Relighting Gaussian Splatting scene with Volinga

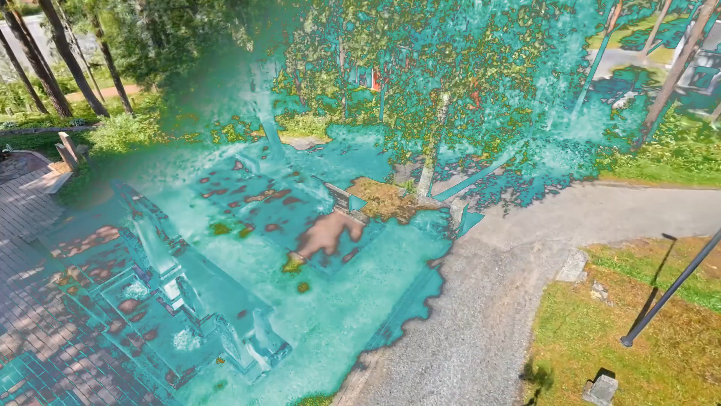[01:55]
baked into the model structure and since the Gaussian splatting models are
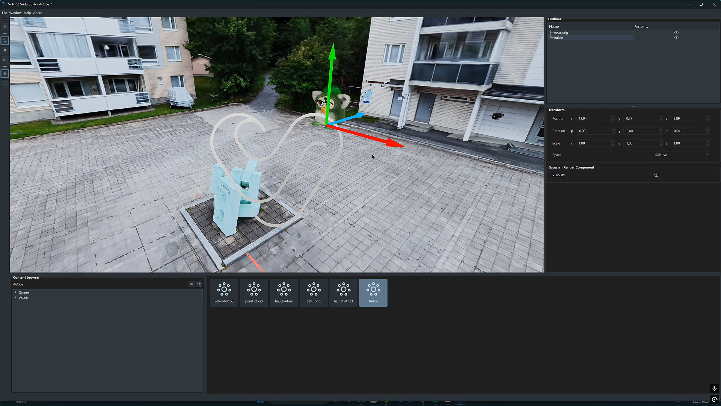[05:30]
several gaussian models together and implement modified
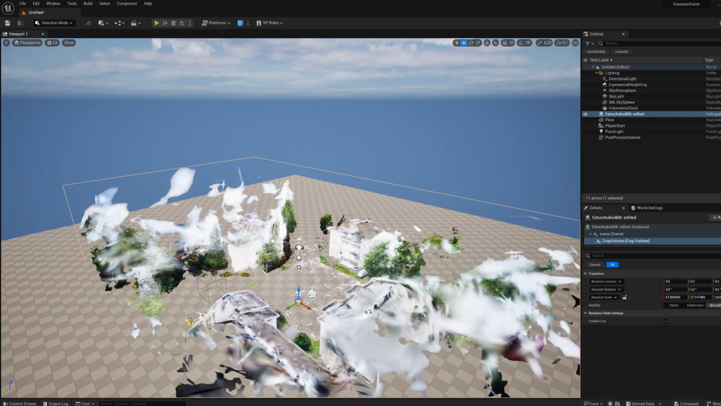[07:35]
It can't solve the whole issue with the sky
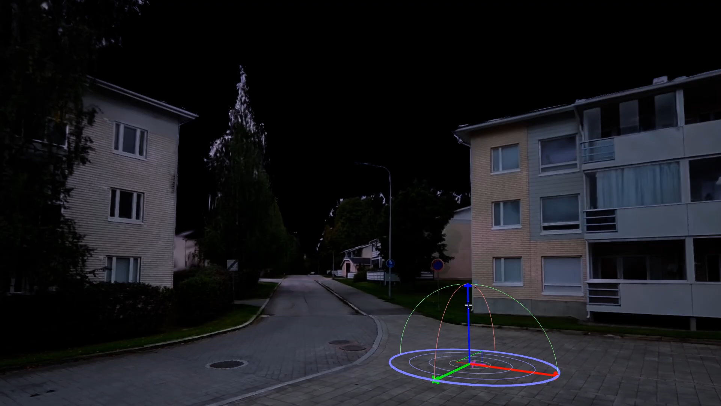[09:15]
lost in the darkness anyway So finally we get to the most